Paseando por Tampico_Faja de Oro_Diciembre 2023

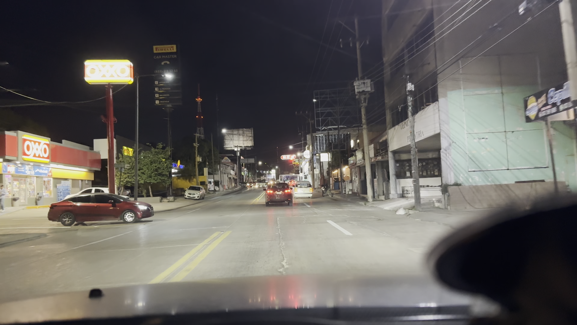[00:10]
hola que tal amigos el día de hoy vamos a dar un paseo por lo
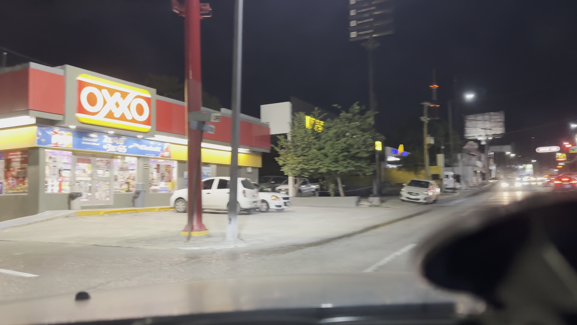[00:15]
que viene siendo la avenida faja de oro que es una avenida
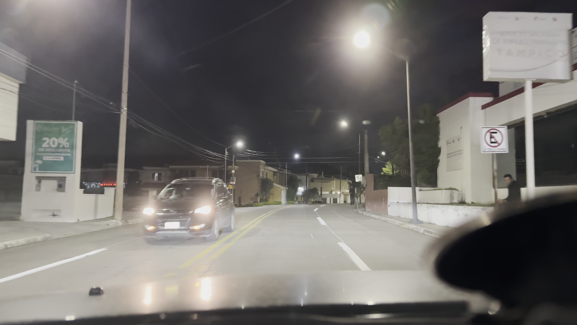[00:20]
como ven pequeña es dos carriles de ida y dos de vuelta sin embargo es una zona bastante donde
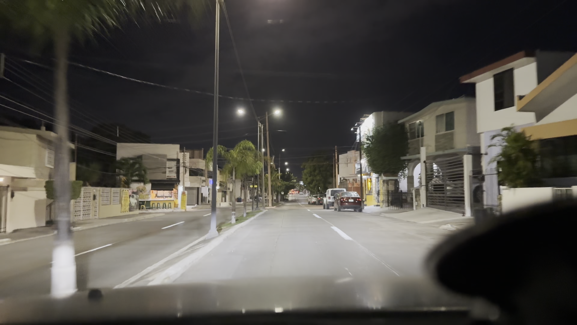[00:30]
hay muchos negocios o sea como tal es turística por el hecho de haber negocios haber restaurantes y está enclavada en lo que viene siendo prácticamente la mitad de Tampico o sea si tú ves el mapa de Tampico está dentro de lo que es ejército mexicano me parece ahí es donde comienza y termina en avenida Hidalgo entonces el día de hoy quise
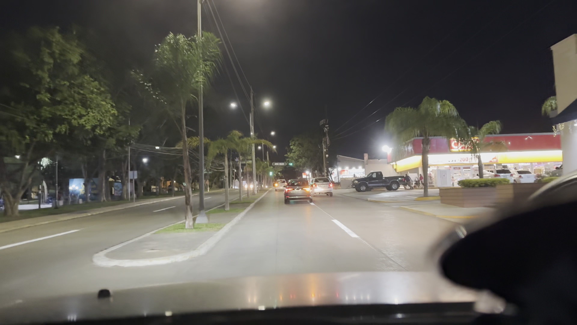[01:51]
está padre está bonito está aquí de hecho está aquí a la izquierda y a continuación pues la vamos a continuar y ya vamos a entrar a lo que viene siendo una nueva zona en la cual es habitacional como tal este pues son unas las famosas torres de Tampico que han sido construidas a lo largo de estos años que de estos años recientes pues ahora sí
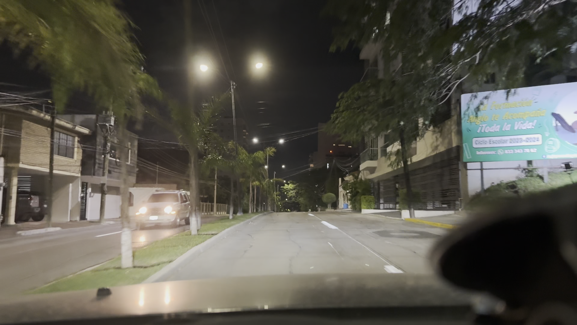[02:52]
que viene siendo el estado de Tamaulipas y pues de hecho ya aquí empezamos aquí empezamos con las primeras torres aquí comenzamos a la derecha comenzamos con la primera y a partir
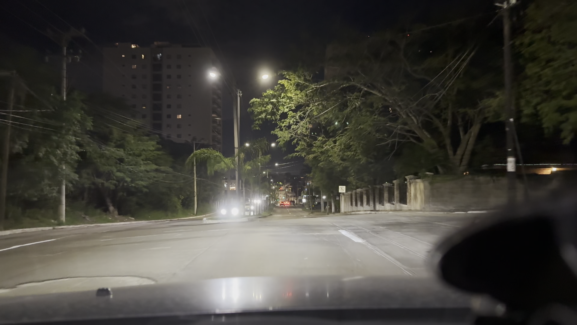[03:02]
de aquí se comienzan las torres de hecho en el vídeo no sé si se capte al 100 porque como ahorita ya es de noche pero yo creo que sí como ven estamos rodeados de torres
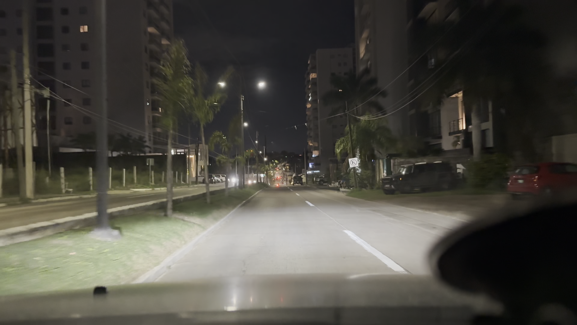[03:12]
y pues digo la construcción de estas torres la mayoría están a cargo de lo que viene siendo bueno están estuvieron a cargo de lo que viene siendo el grupo Vela y aquí a la derecha aquí aquí aquí exactamente está lo que viene siendo Punta Loma que es el concepto de Life Center que es tu lugar así que vive tu vida en un solo lugar y este pero que todavía no está construido todavía no está al 100 lo están construyendo todavía
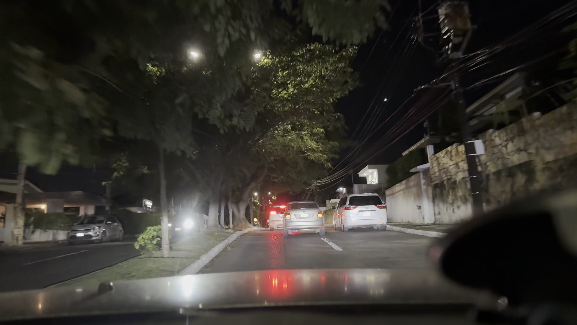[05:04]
un poquito más de restaurantes de hecho son bastante buenos bastante ricos y bastantes árboles ya hay un poquito de más árboles y aquí adelantito vamos a comenzar con zonas habitacionales igual toda esta zona residencial los está está bonito está muy tranquilo pero bueno lo que más llama la atención de esta de esta avenida es sobre todo los restaurantes como es una zona muy tranquila pues hay
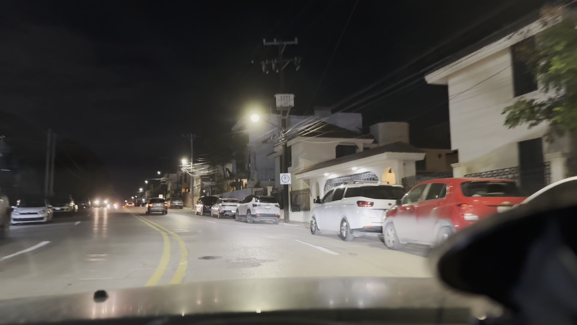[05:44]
de restaurantes no lo es pero los que están son bastante buenos y pues bueno ya aquí comenzamos como ven con casas y con entradas a fraccionamientos fraccionamientos bastante bastante bonitos los cuales pues se ven unas casas gigantescas aquí hay varios fraccionamientos a la derecha están las entradas y ahorita continuando vamos
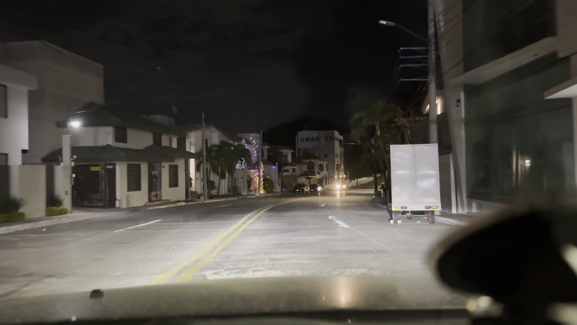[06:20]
a llegar a lo que es un club un club de racquet este en la cual se convergen pues ahora sí que te dan las personas que les gusta este deporte y pues que les gusta de hacer ejercicio de hecho está aquí a la derecha aquí a la derecha está el estacionamiento y hay bastantes coches y supongo debe haber algún evento o algo así porque hay bastantes coches bueno a continuación llegamos a lo que viene siendo
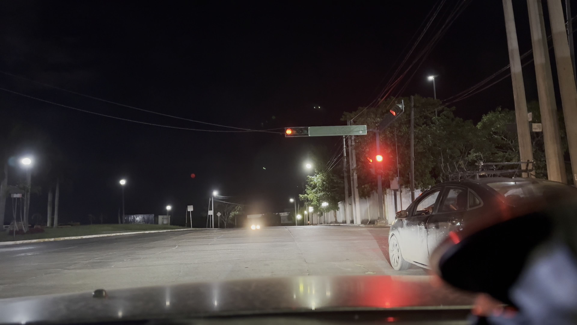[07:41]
no es un muro entonces ahorita que nos deje continuar el semáforo pues vamos a seguir yo no sé cómo han estado ahorita con la navidad ahorita a mí me hubiera gustado que hubiera hecho más frío han habido frentes fríos pero no como me hubiera gustado yo a mí me gusta el frío pero bueno vamos a continuar
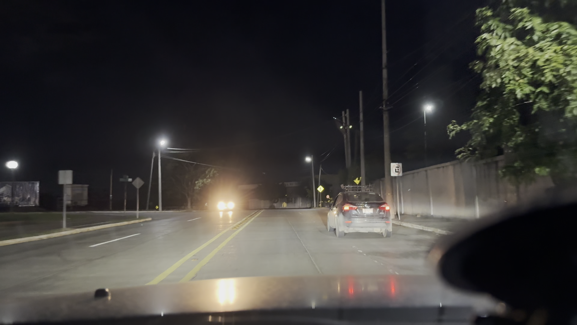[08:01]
aquí vamos a continuar con lo que viene siendo faja de oro si se dan cuenta aquí está lo que les decía que es la universidad autónoma de tamaulipas
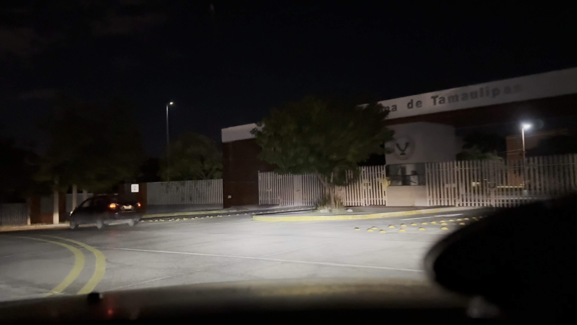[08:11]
y pues nos vamos a la izquierda aquí como verán ya no hay nada o sea prácticamente son terrenos los cuales algún día los van a vender y pues seguramente van a construir casas o edificios bastante bastante bonitos aunque la tendencia pues son las torres ¿no?
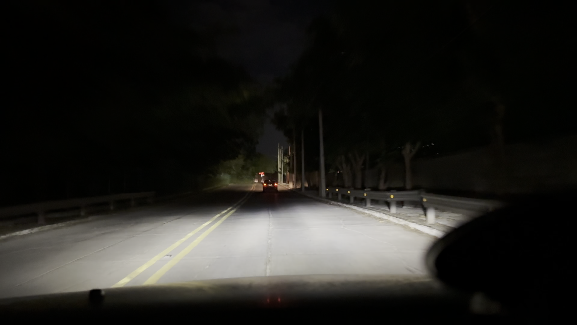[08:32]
porque pues ya la letrificación hace que realmente una casa sea ya un poco ya no tan plausible para las nuevas generaciones entonces pues se hacen departamentos que tampoco son tan plausibles pero al menos se mete más gente ¿no? este pues bueno continuamos de hecho ya estamos llegando casi al final de lo que viene siendo faja
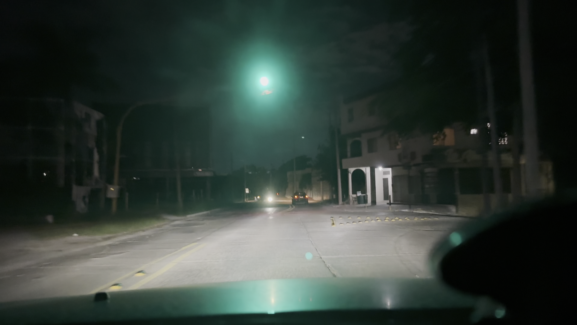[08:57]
de oro el final es la intersección con la avenida Hidalgo y a la derecha está inmediatamente el HB a este HB yo vengo porque me gusta está padre y fíjense que antes ponía música clásica pero ya tiene ya tiene bastante tiempo que ya no ponen ya es este ya ponen música normal pero bueno ya de hecho ya estamos llegando al final aquí a la derecha es la entrada al HB